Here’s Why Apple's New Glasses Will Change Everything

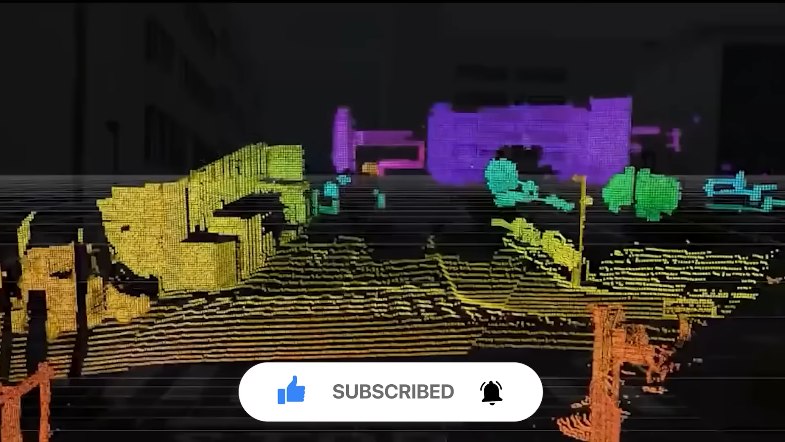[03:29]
LiDAR is an abbreviation for Light Detection and Ranging, and it is a prominent remote sensing approach that uses light to create a picture of the environment around it.
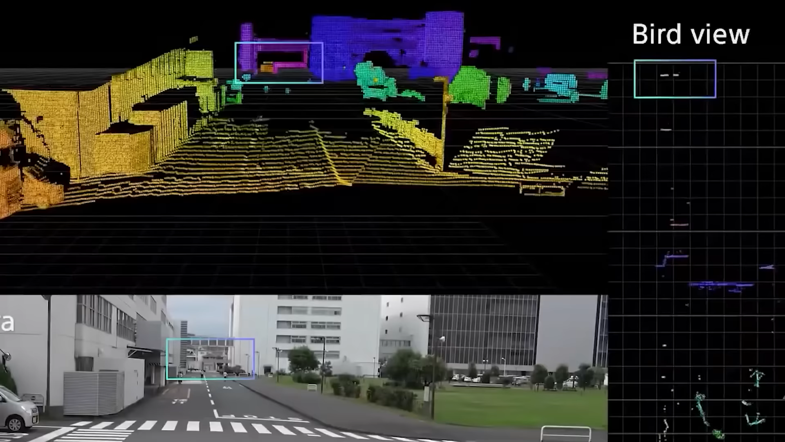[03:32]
This sort of sensor is most typically seen in self-driving cars.